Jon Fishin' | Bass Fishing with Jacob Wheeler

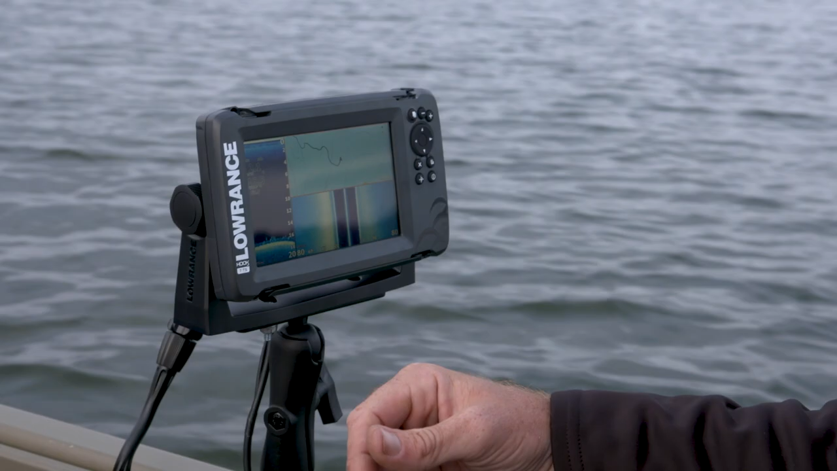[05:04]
Idled around a little bit so far, have not found them yet, but I've been starting to see some bait out deeper. And I think that a lot of times is just spending some time looking at these units and trying to see if you can find these fish on side scan and stuff.
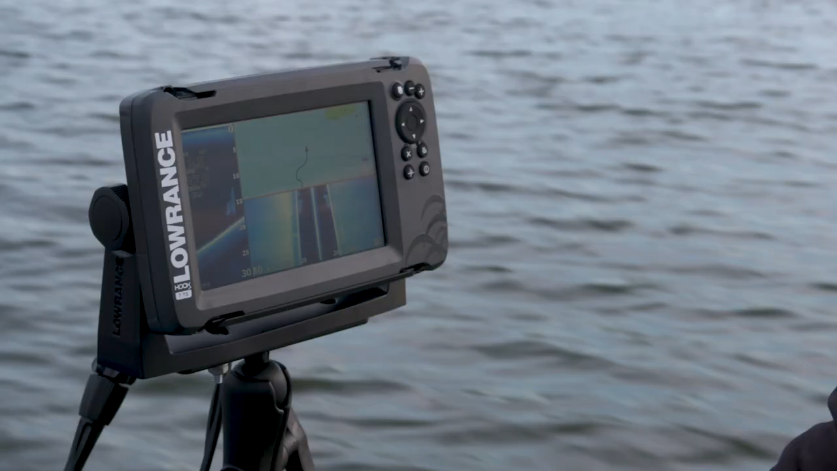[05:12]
I can see some bait down there. Ooh, there's a fish. Oh, dude, there's a fish. Oh, man, that's looking good. See how they're sort of scattered along the bottom?